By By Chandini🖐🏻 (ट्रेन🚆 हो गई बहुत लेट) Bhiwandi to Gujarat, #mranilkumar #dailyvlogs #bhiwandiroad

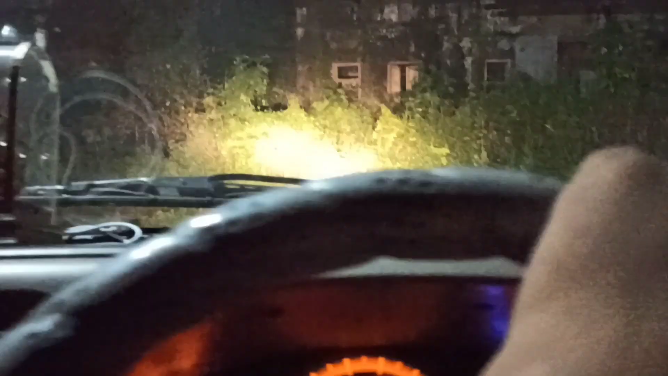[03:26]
तो दोस्तों जैसा कि हम लोग में डोट पर आ चुके हैं अब इदर काफी ज्यादा अंदेरा है आगे का
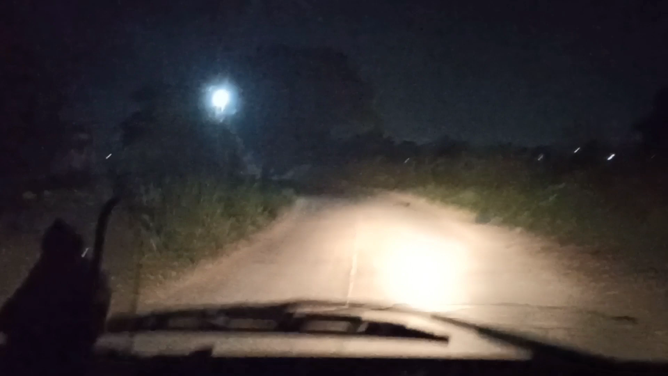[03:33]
बने रही है मेरे साथ में तब इस्टेशन पर मिलते हैं दोस्तों हम लोग पहुँच
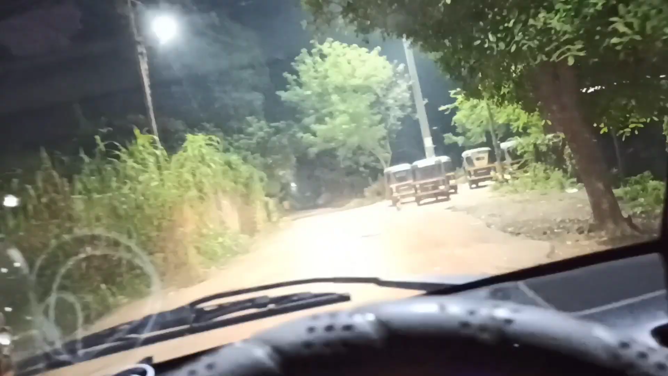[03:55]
में दोस्तों देख सकते हैं अब हम पहु�